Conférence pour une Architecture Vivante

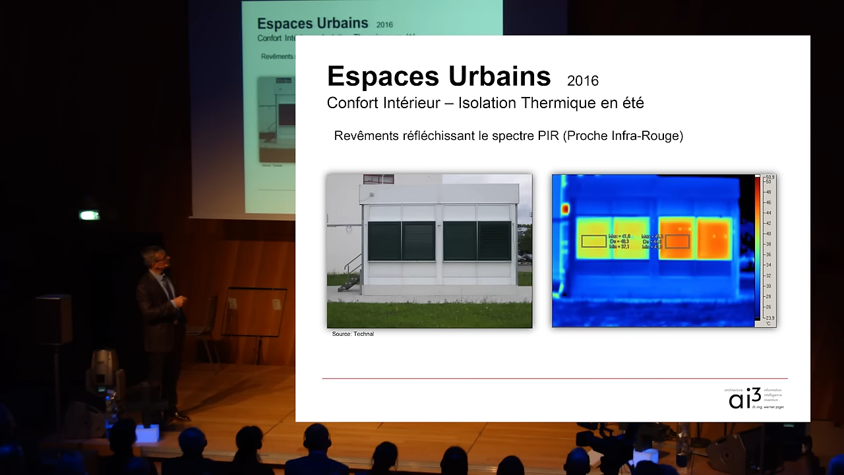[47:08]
nouveau revêtement à gauche et le revêtement classique à droite et bien les différentiels de température à l'extérieur vous avez de 8 à 9 degrés de différence à l'extérieur